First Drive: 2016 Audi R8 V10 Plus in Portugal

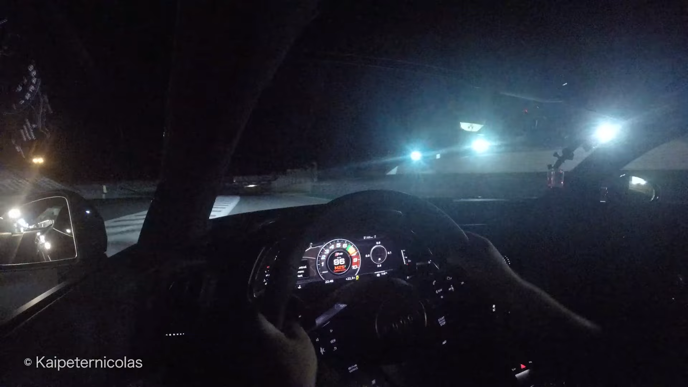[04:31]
Now, unfortunately, when I got back to the track, it was already dark, and let me tell you, it's not an easy thing to learn a track as challenging as
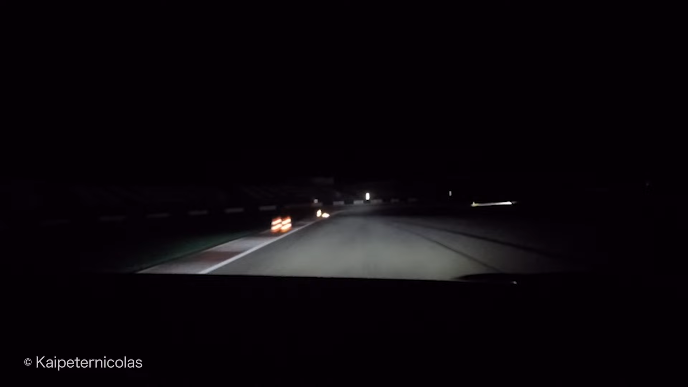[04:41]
Portimao with its famous blind turns at night in a 610 horsepower, very capable Audi, even if it's equipped with Audi's new laser light. So please give me a break for not putting down the best lap time. On the track, the Audi felt better than any Audi I had ever tracked before. little understeer, solid brakes, and a bit of the typical lively mid-engine car behavior, which is quite fun in my opinion.